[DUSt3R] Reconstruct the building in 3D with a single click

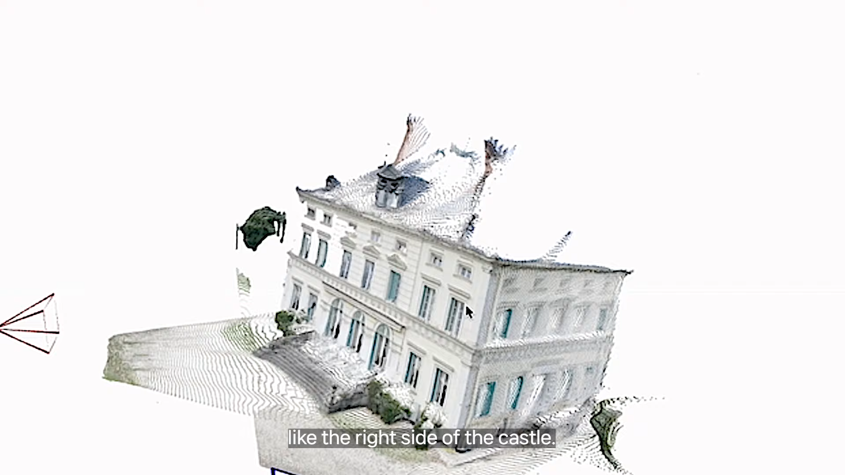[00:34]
When we say a dense reconstruction, we mean a single 3D point per input pixel in the images.
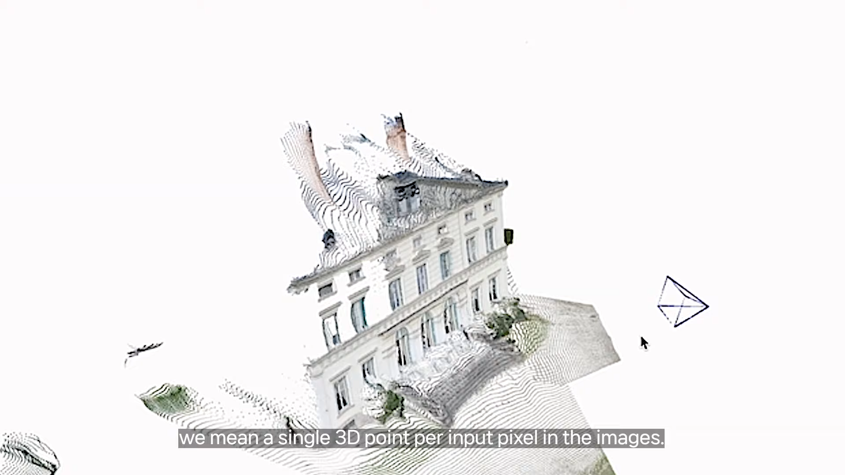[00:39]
So in the end, we get a complete and realistic reconstruction extremely quickly.